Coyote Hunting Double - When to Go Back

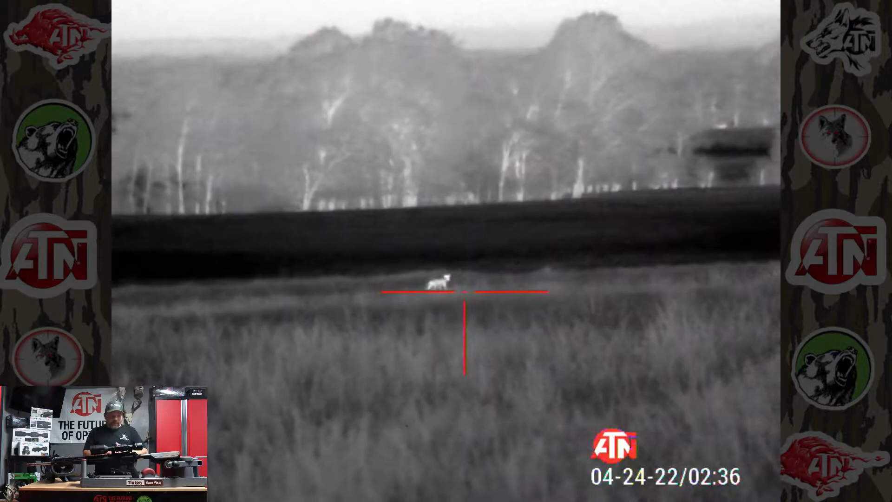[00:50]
and i see them enter from a large woodlot that i cannot hunt but they
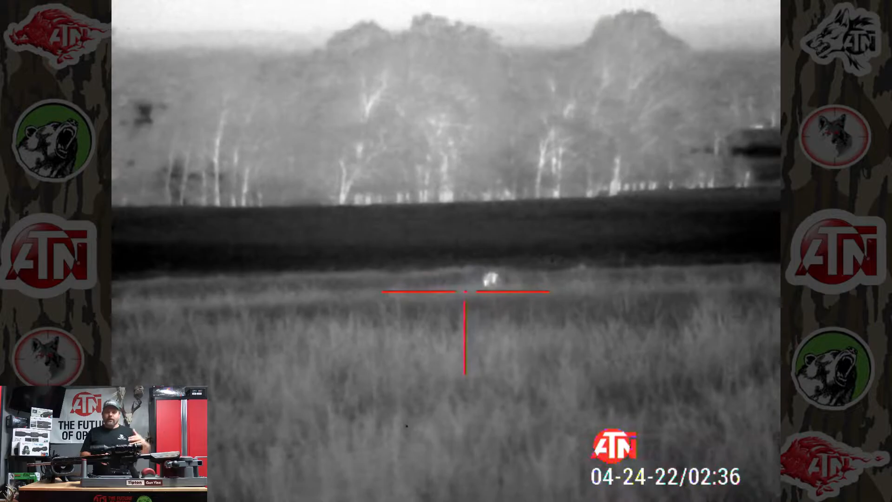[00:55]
enter the field right here in this one area and they're always looking around feeding in this area so
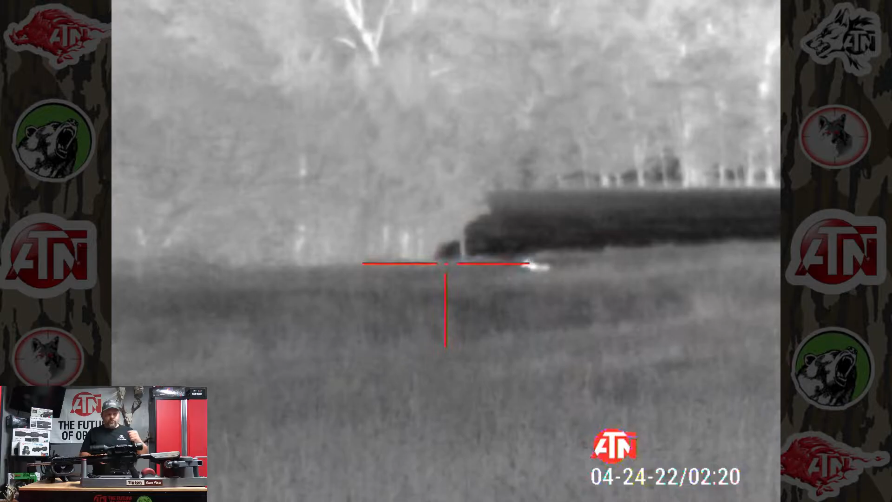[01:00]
went down there the other night i did ace interrogation howl went into a little bit of vole squeaks and i had one come out and i was watching it it was a little bit far i was determining if i was going to shoot her on it there's an elevation change a little bit and i was going to shoot downhill i'm debating whether to take the shot in the high weeds or maybe try and call in and the second one came out into my field of view turned
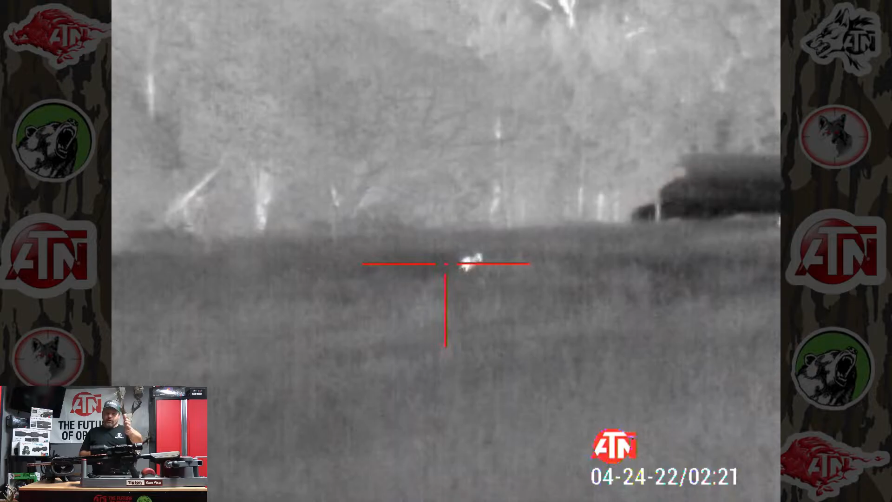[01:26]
and looked back at me and i took a shot it ran down a little ways and it went down so that was
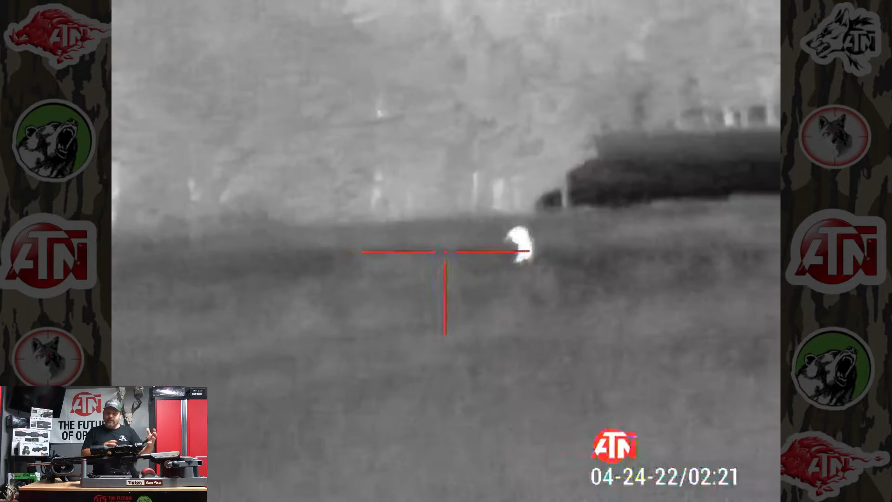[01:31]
that first harvest of the two the second one left i stayed there
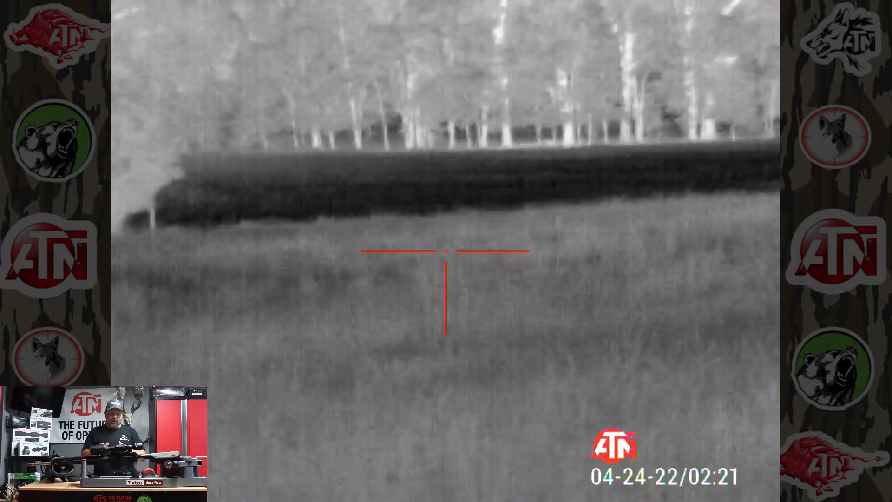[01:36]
a little bit longer but it never came back in half an hour so that was one of the areas i want to key in on when i
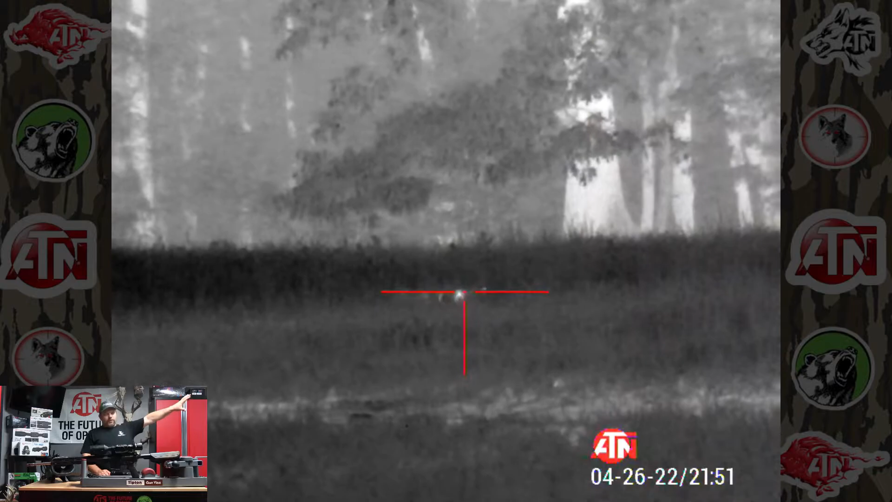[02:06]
my left and waiting for him to come there but this coyote was already out in the field that early